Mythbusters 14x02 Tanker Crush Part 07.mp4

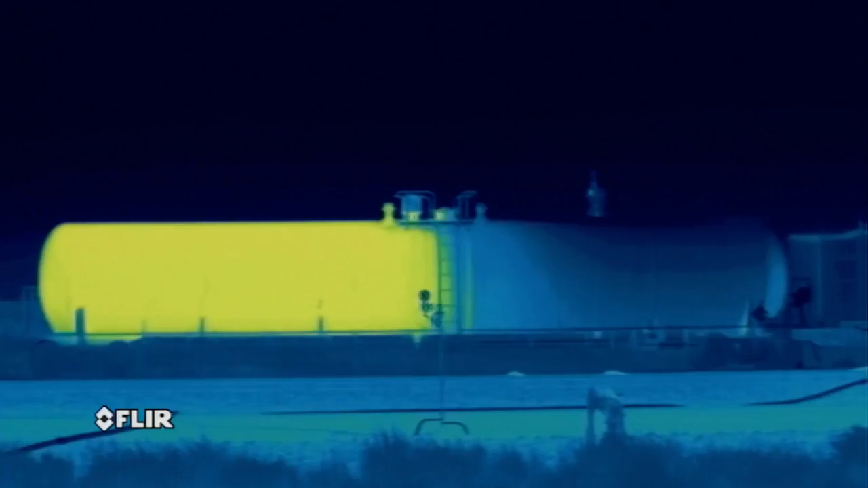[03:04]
We got a superheated tanker that was steam cleaned that we've now been raining on, and the pressure is built far beyond what I would have considered to be a fatal,